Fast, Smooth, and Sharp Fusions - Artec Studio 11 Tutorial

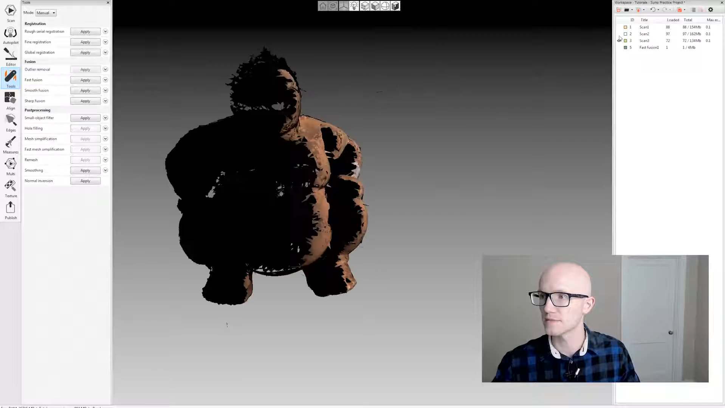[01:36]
Let's re-enable my scan data and look at smooth fusion.
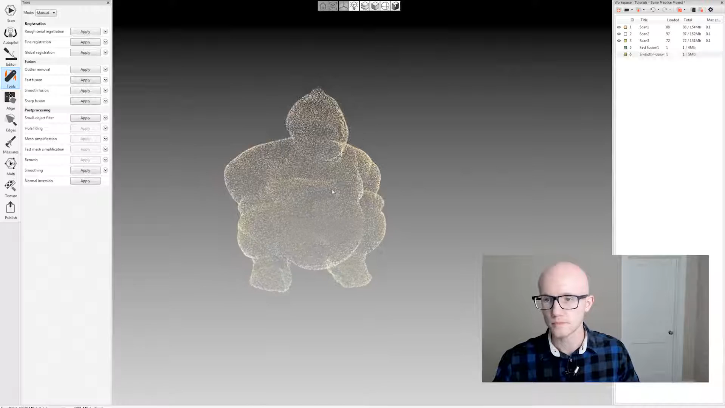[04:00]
And I'm going to go to sharp fusion. Sharp fusion. Again, I'm using the same resolution for all of these fusions.
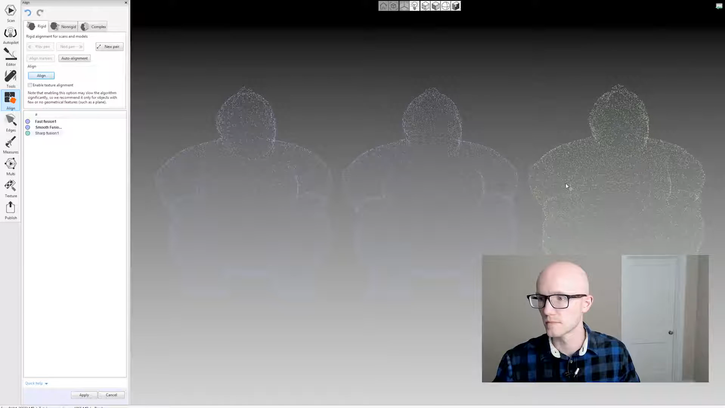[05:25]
All right, let's apply that. Okay, so here are the fusion side-by-side.